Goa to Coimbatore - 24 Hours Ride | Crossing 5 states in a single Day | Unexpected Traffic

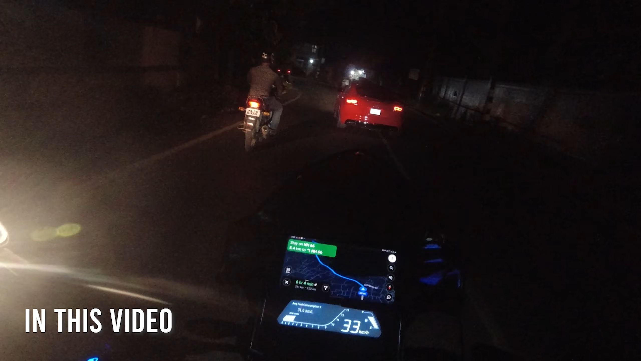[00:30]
கைஸ் நம்ம முன்னாடி இப்போ வேறு லெவலில் கார் போயிட்டுருக்கு. ஆடியில் வந்துட்டு என்ன வெர்ஷன்?
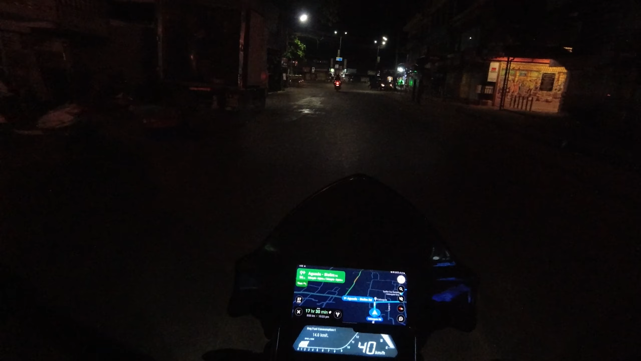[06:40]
பார்த்துட்டேன். எப்படி சொல்கிறது, இவரே இப்படி போகிறாரு, டிராஃபிக் இல்லைன்ட்டு அப்படி போகிறாரா? ஸோ இந்த ரவுண்டு சுற்றி தான் போயிருக்கணும்.
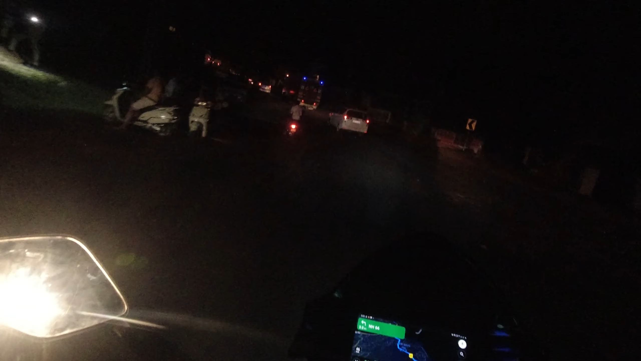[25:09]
இந்த வயசில் மட்டும் இல்லை, எல்லா விஷயத்துலேயும் சொல்கிறேன். ஸோ என்றைக்குமே போட்டி இல்லை அப்படின்னா நம்ம சோம்பேத்தனமாகவே இருந்துக்க வேண்டிதான்.
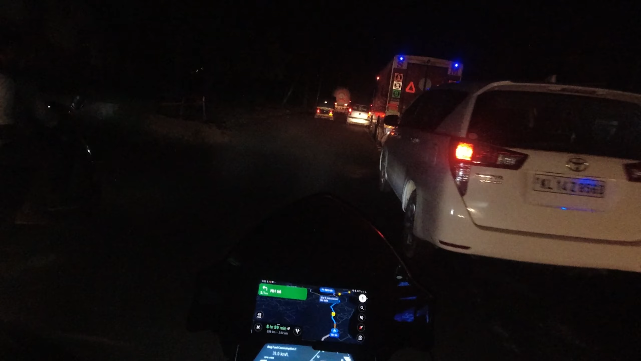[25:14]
கைஸ் நம்ம வந்து ஃபைனலாக மாஹேக்கு வந்துட்டோம்.
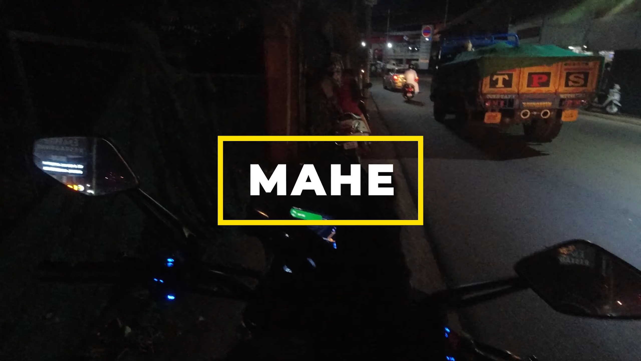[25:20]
இது வந்து சின்ன இதுதான், நம்ம வந்து உள்ளெல்லாம் போக போகிறதில்ல.
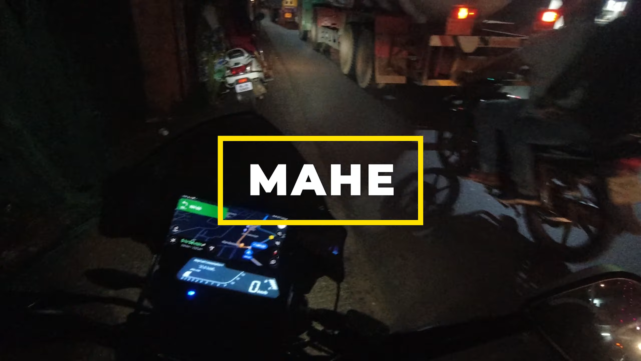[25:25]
மாஹேவோட பார்டரில் அப்படியே கிராஸ் ஆகி போயிடுவோம். இப்போ ஆக்சுவலாக வந்து பேச பேச பேட்டரி வேறு தீர்ந்து போச்சு.
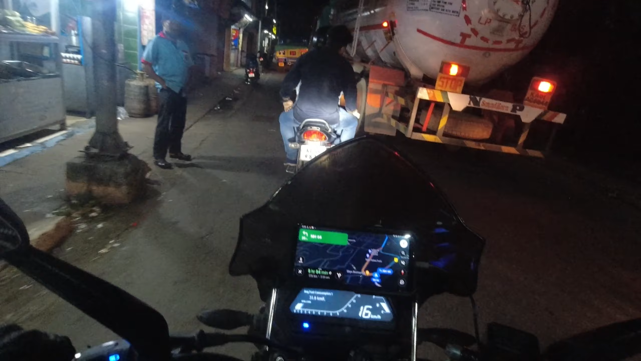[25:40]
முன்னாடி சரியாக தெரில, நம்ம வந்து எப்படி கேட்ச் பண்ணிடலாம், ஏன்னா அவர் ஸ்லோவாக தான் போகிறாரு. இப்போ வந்துட்டு நம்ம ஆமாம் இந்த ரூட் வந்து கொஞ்சம் கஜக்கஜானா இருக்குது.
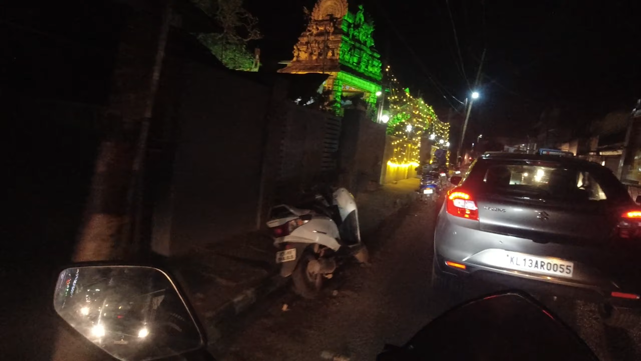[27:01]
அண்ட் இது வந்து ஒரு கோவில், ஓகே, இது வந்து ஒரு கோவில்.